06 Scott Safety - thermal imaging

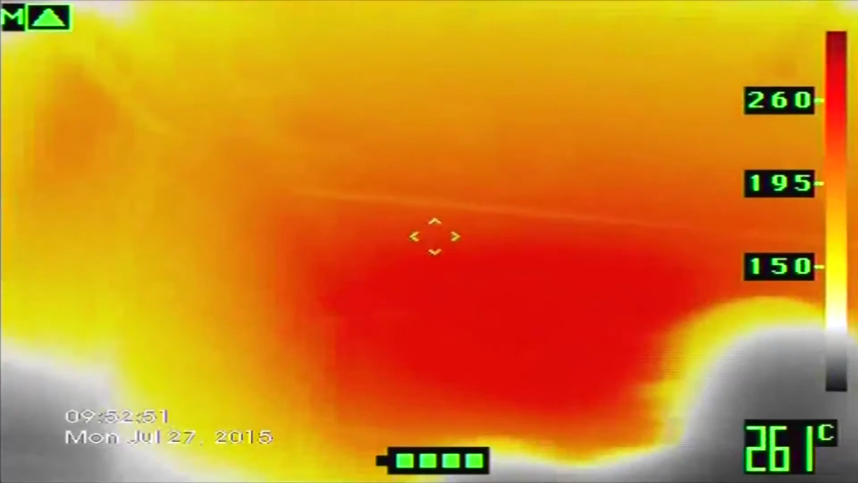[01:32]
On screen: spot 261°C
we have points whereby we can direct the camera at a certain point and it will tell exactly the temperature there on a reading at the side of the screen.
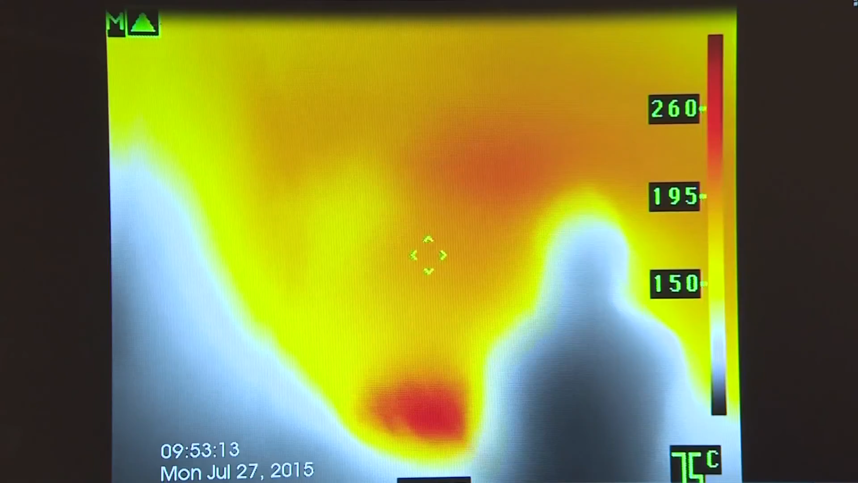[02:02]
The thermal imaging camera's hot spot tracker can identify the source of the fire,
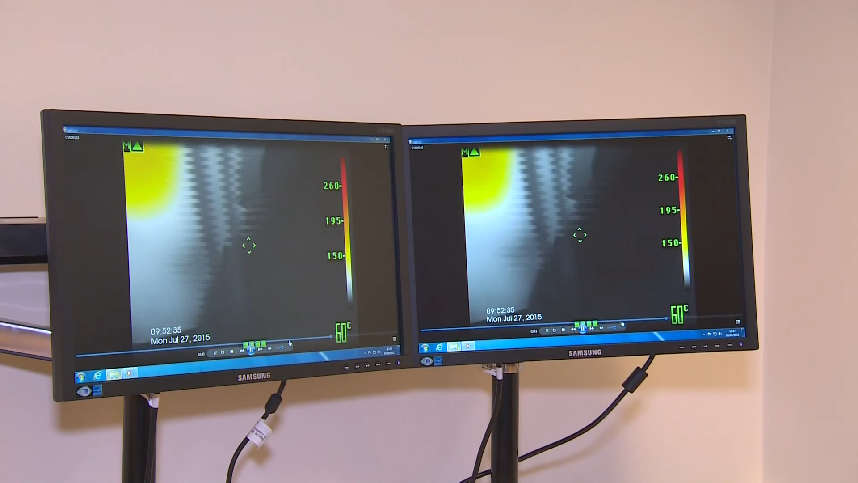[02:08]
while the cold spot tracker can find a safer route or help identify the cool gas cylinder of a fallen firefighter.
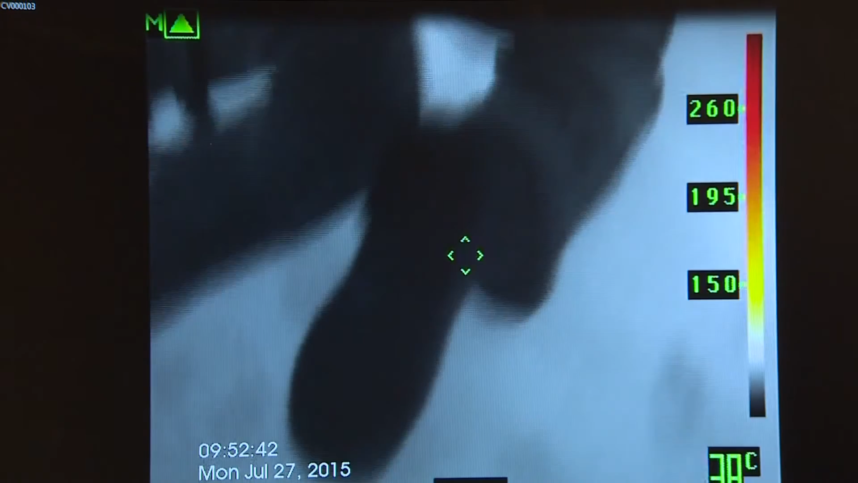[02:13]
So now the camera is looking for the cold spot of the scene.
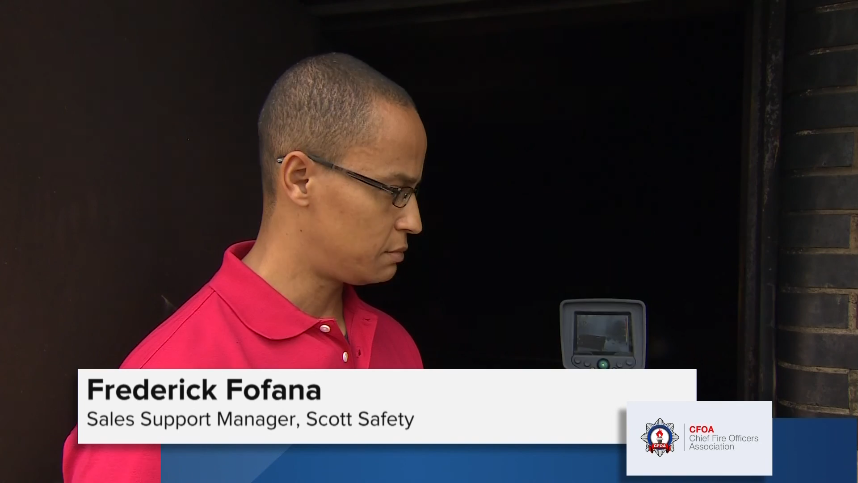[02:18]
This is very important for a firefighter, especially if there is any gas leakage or
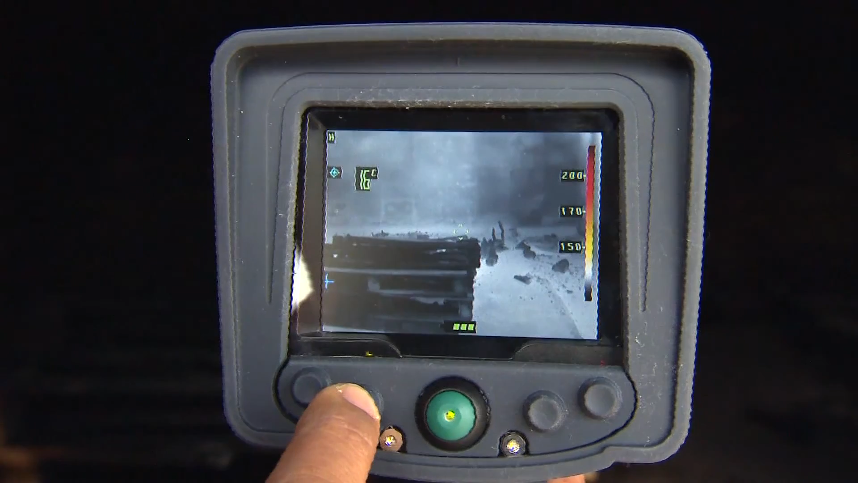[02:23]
if he is looking for a zone of protection. On a freeze frame, you can apply a hot spot,